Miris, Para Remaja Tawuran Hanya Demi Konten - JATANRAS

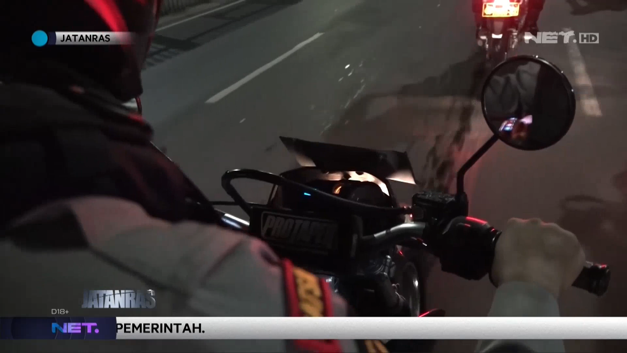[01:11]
Kali ini patroli di jam-jam rawan dilakukan oleh tim perintis presisi dari Polres Metro Jakarta Timur.